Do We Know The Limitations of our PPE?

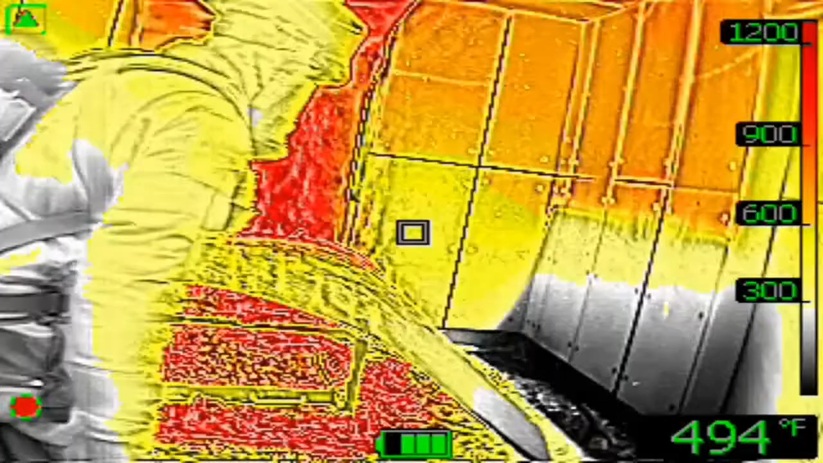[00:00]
On screen: spot 494°F
This is why I'm so passionate about the thermal environment.
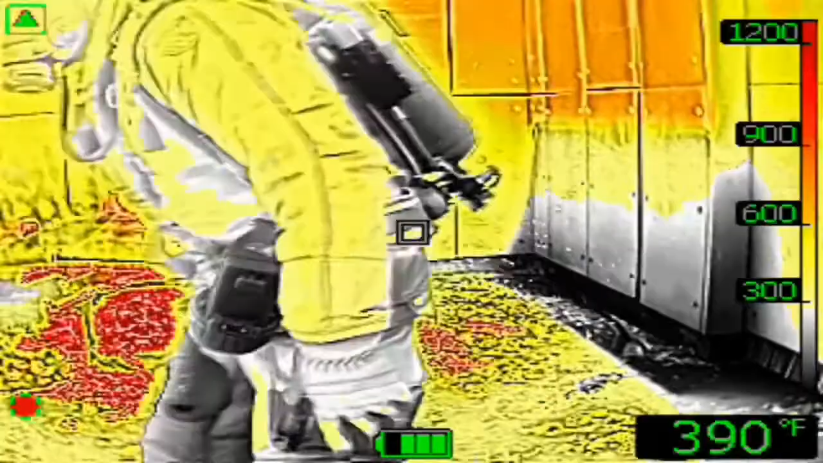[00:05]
On screen: spot 390°F
This is what we can't see that's occurring to us, and we're well protected. The victim doesn't have that luxury.
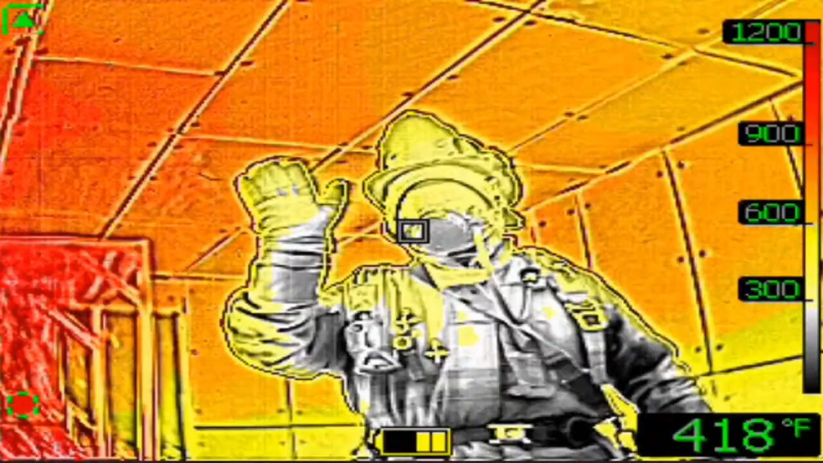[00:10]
On screen: spot 418°F
They're feeling pain at 109 to 113, and at 131 degrees, they're burned just like we are.
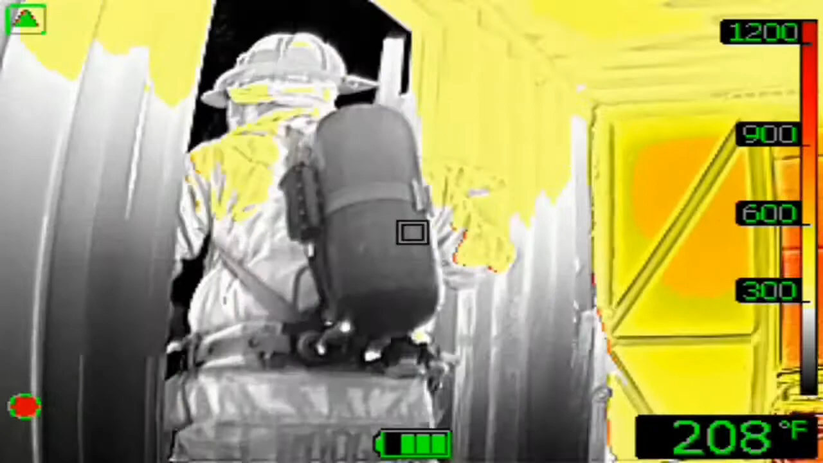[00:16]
On screen: spot 208°F
Their property starts to break down at 200 degrees, producing flammable vapors,
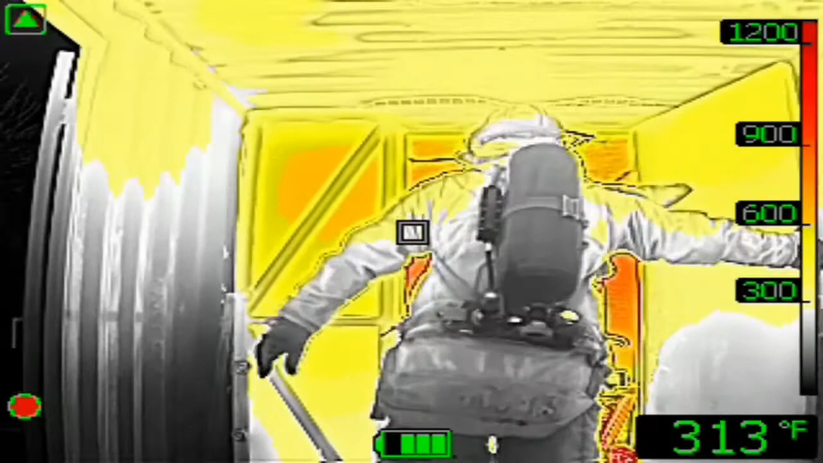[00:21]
On screen: spot 313°F
and your gear, my gear, is breaking down between 165, your bottle,
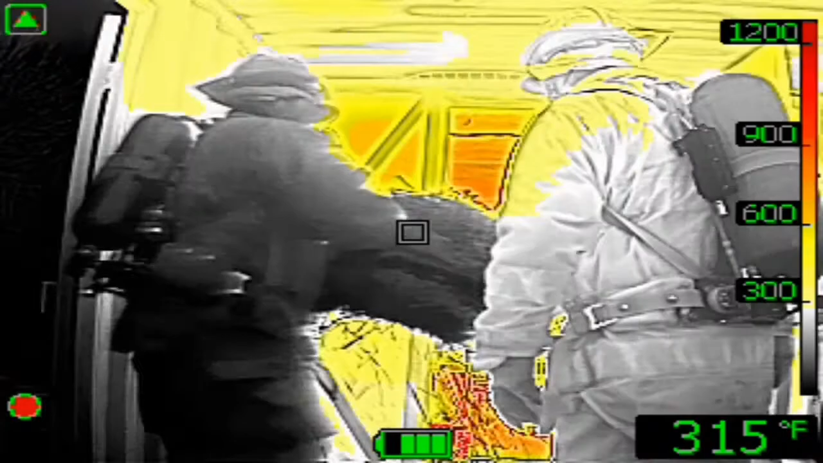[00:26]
On screen: spot 315°F
to upwards of 572 to 600 degrees max.
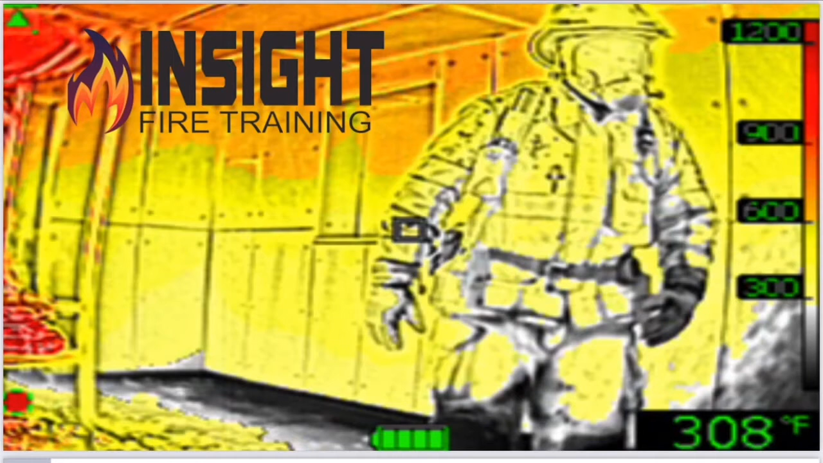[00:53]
On screen: spot 308°F
So let me challenge you with this.
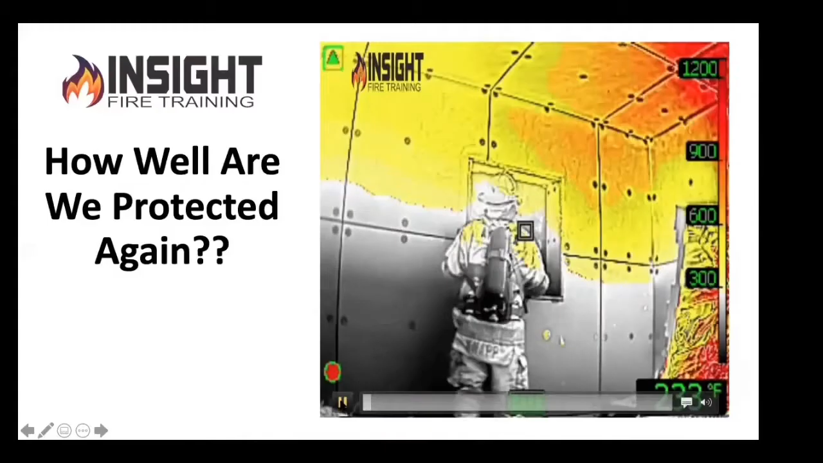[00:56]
How well protected are we again? He's just going over to close a window. Look at his shoulders.
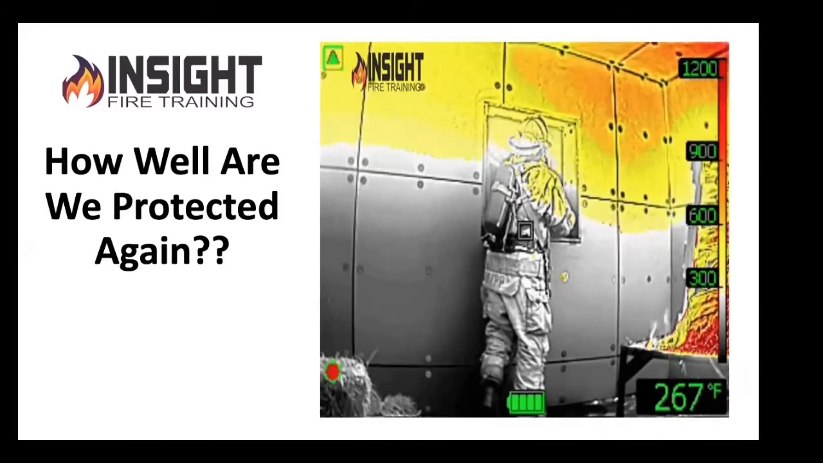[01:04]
On screen: spot 267°F
In just a few seconds, look at his face piece, his mask, his helmet.
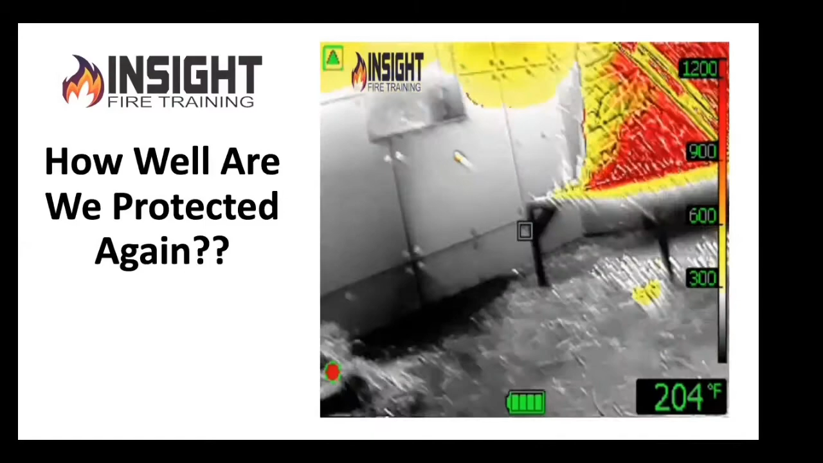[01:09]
On screen: spot 204°F
He's going to get down, because look at this. This is straw and pallets. This is not couches.
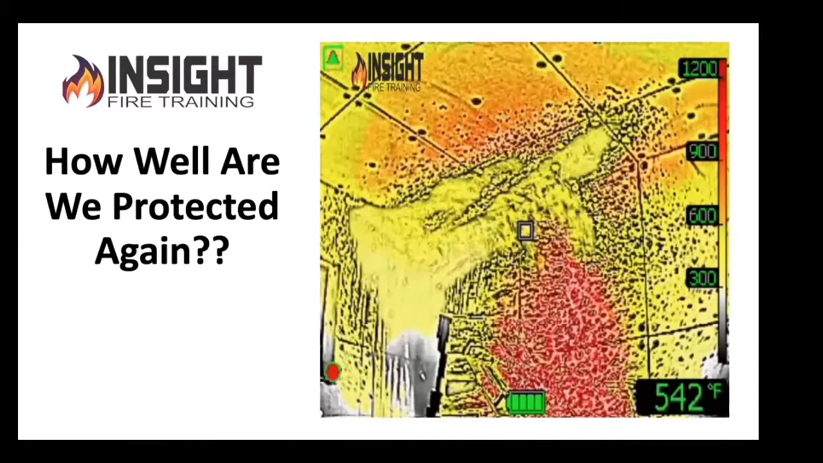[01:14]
On screen: spot 542°F
This is not sectionals and wardrobes and massive amounts of heat release rate that we normally face.
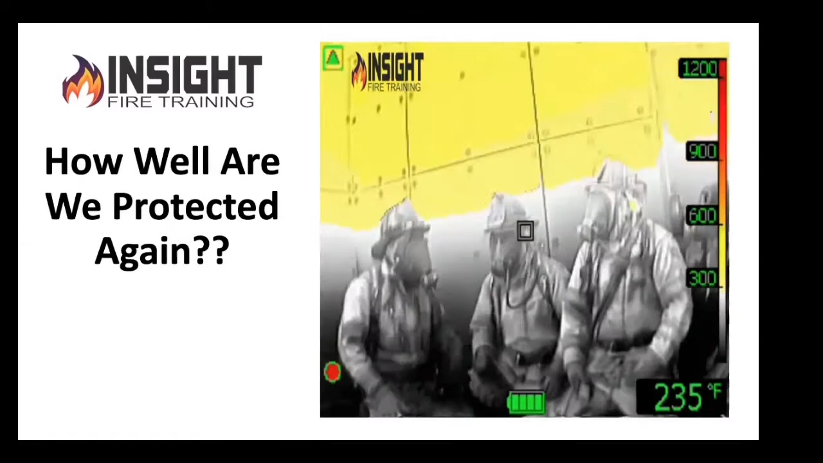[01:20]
On screen: spot 235°F
See the backside of his hood behind his helmet? That was the guy who went and opened the window. Look at the thermal layer we were taught not to disturb that Brother Jimmy and I and everybody else understands that if that gets below 50%, that's a broiler that's heating everybody up in the room. It's not good. That's cooking everything in its path, including the victim, the contents,